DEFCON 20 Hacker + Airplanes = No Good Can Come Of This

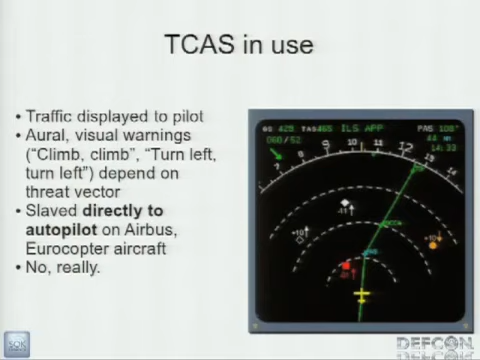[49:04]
hey, somebody's coming up close to you, the autopilot is going to take corrective action. Really? Sounds bad. This is bad. So TCAS, in normal operation, the interrogator sends out a ping. It gets a reply back. Okay, it does a little bit of math.